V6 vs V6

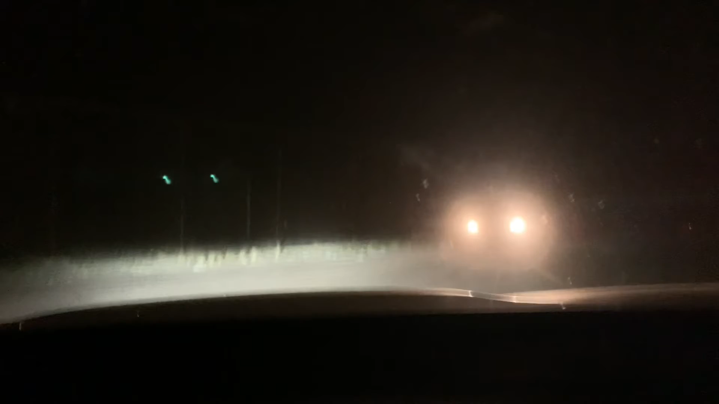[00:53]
My biggest fear is hitting that pole right there, dude.
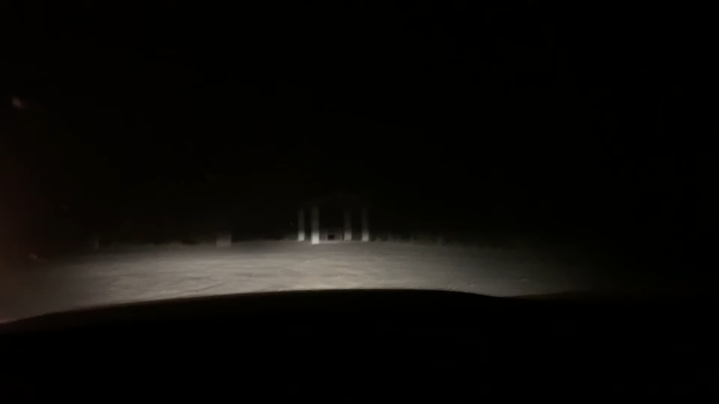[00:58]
Nah, that's cool. We can't do it, that's cool. Sorry. No, it's okay. It's okay.